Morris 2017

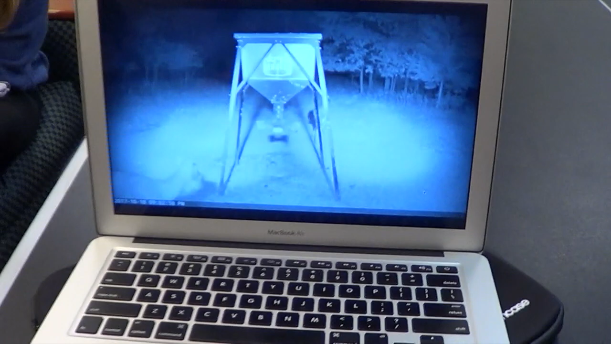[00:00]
should get a whole camera, bro. Honestly, what are you doing? I'm watching deer eat corn. Chloe, what's your dog's name? Molly. But why? Because I'm bored.